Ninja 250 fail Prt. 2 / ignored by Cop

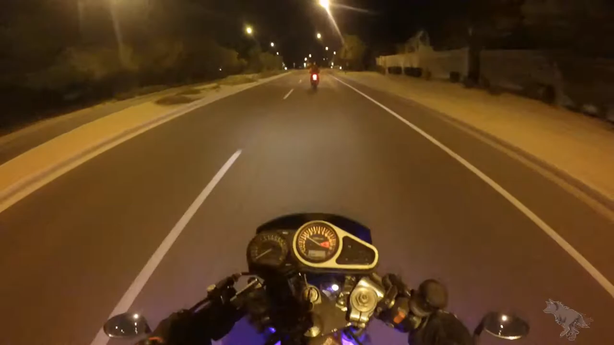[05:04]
Come on little 250 hang in there bro
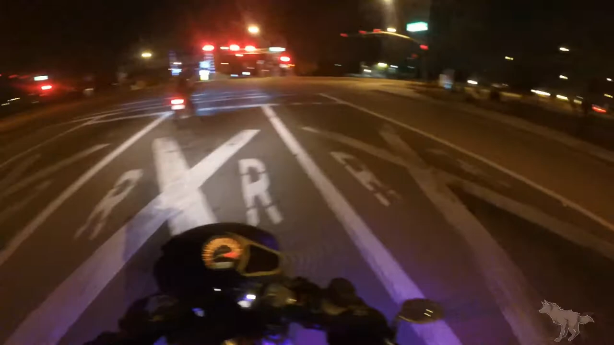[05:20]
You got it girl I think he's gonna make it He's gonna make it Oh it's dying, it's dying He's got a pin Going down Hang in there old girl
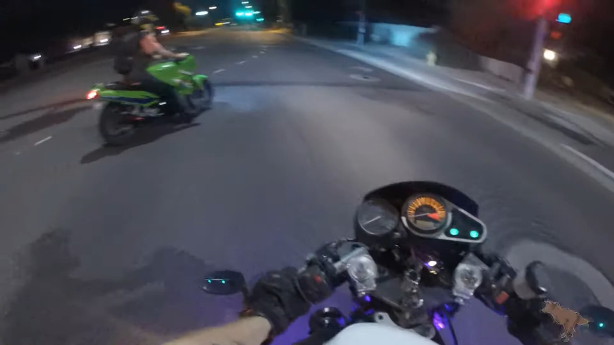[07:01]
Bon, bon, I hope I got filmed with this Yeah, we're good. We live right around the corner. Thanks, man. Oh, he didn't even stop for us.
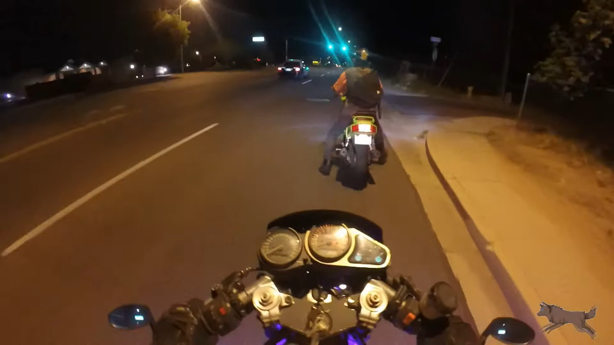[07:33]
Really? What a dildo. You're almost there, buddy. What?
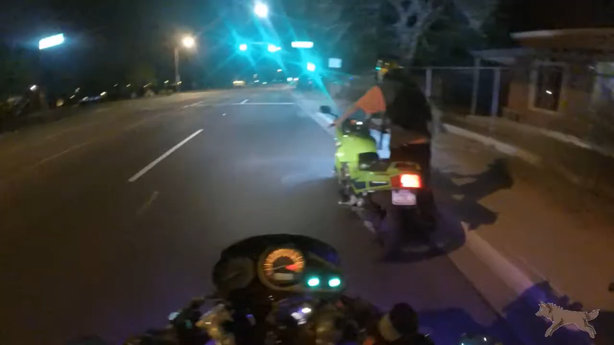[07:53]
I can't believe he didn't stop.